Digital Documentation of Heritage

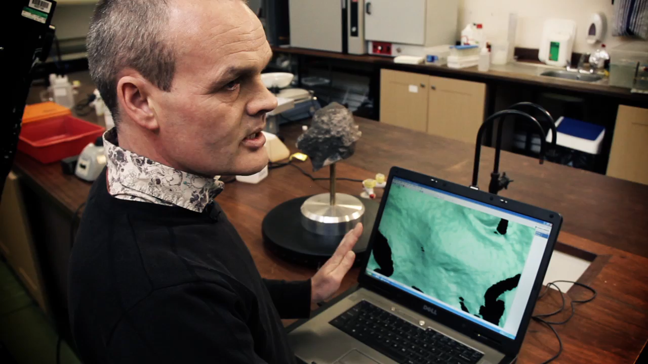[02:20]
This is called a TIN surface, T-I-N, which stands for Triangulated Irregular Network.
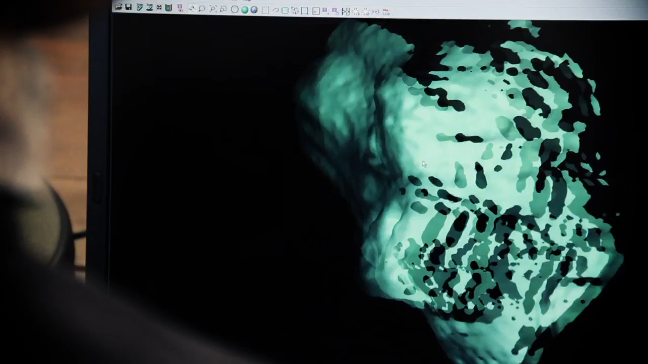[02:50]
stonemasons who can make a replica to the millimetre of this and then obviously put that replica back on the building.
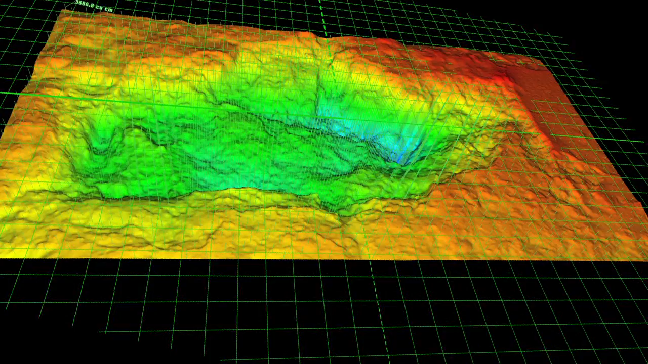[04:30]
Y and Z coordinates on the surface of the building, it also records a reflectance value of the surface and this is very useful. Initially, we thought there would be very little change on these surfaces,
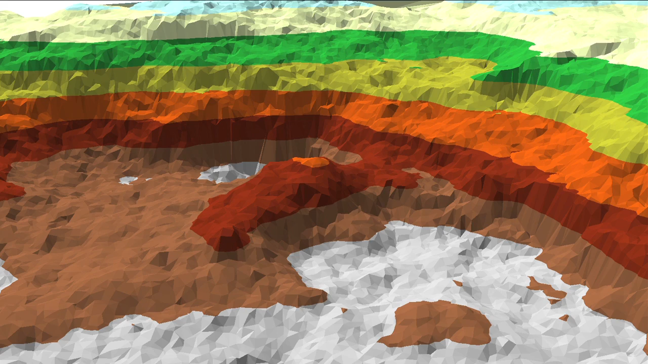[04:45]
And we were able to calculate that volume loss using this very high-resolution technology.